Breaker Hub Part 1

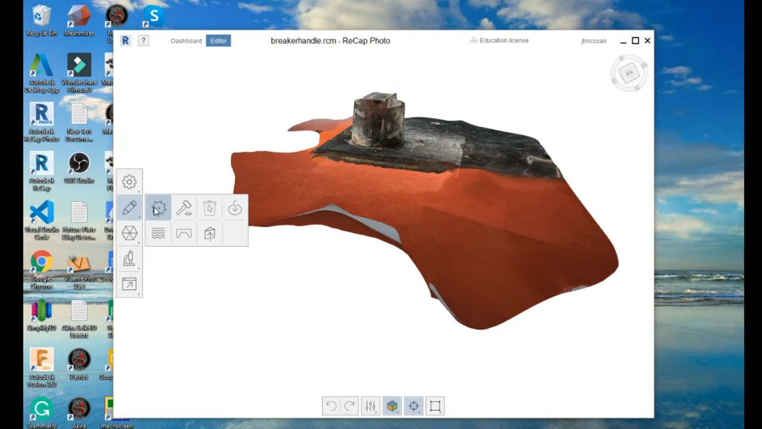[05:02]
and you have a ball that you orient.
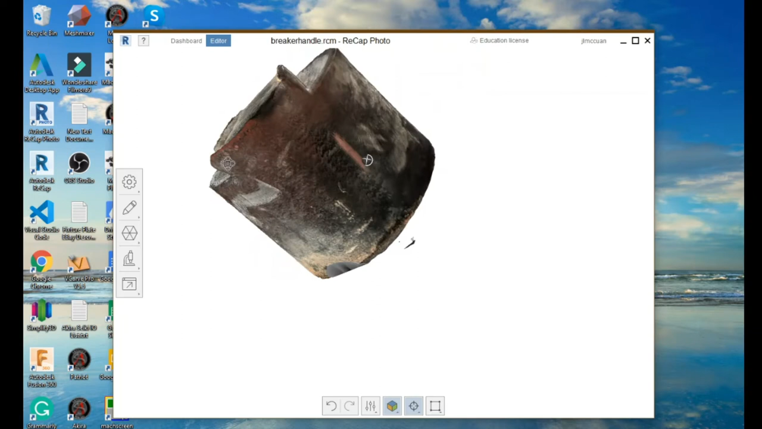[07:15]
which looks a little distorted because we have the mesh on.
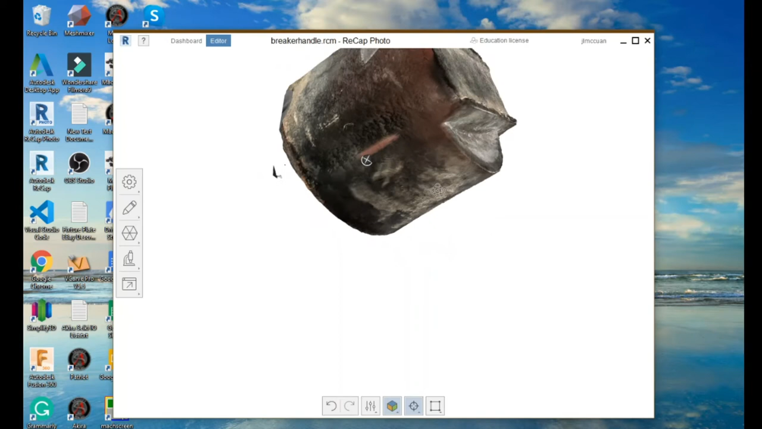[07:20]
But, the nice part about it is now we have something we can work with that's relatively accurate. And so, to get that into a CAD package that we can operate with, we're going to export it.
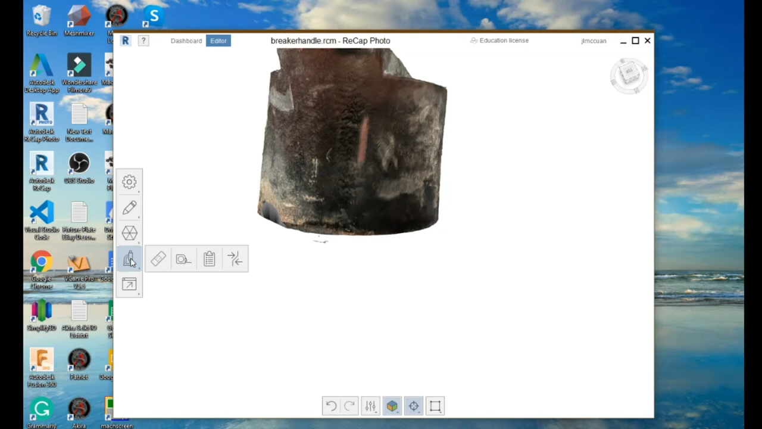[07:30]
And we're going to export it as a quad OBJ. So, instead of triangular faces, there's going to be four pointed faces,
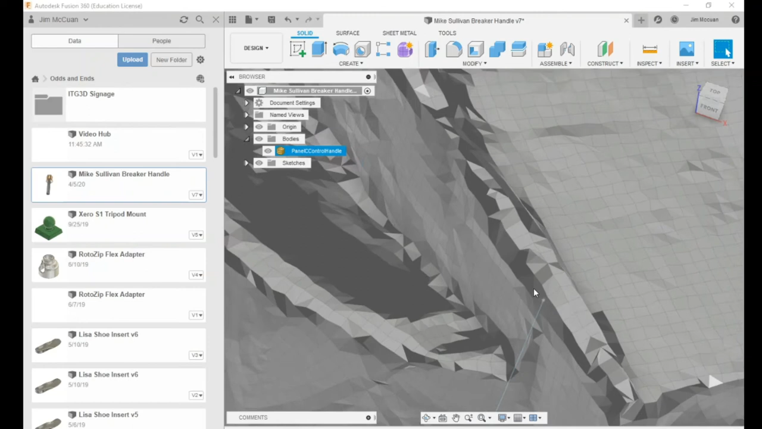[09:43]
And you see each of those little tiny squares is a face and you can see it doesn't have really nice crisp sharp edges to it.
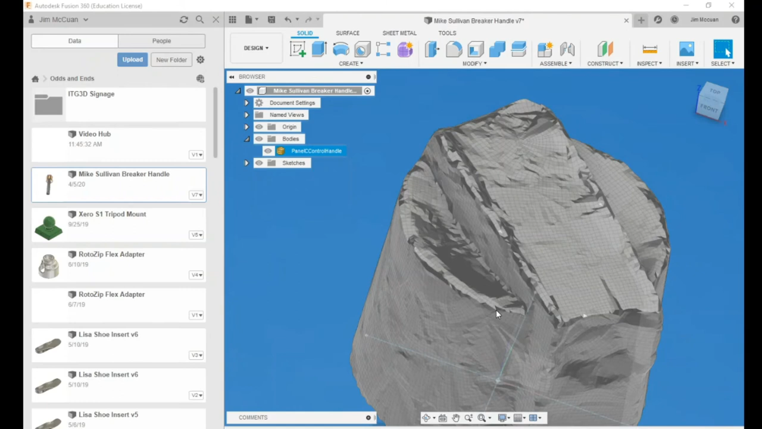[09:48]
Why doesn't it? Because the object does it.
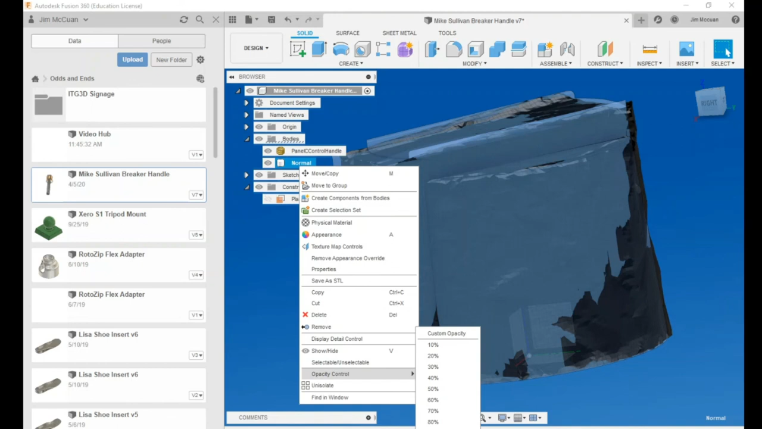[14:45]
We have a shape that looks like that.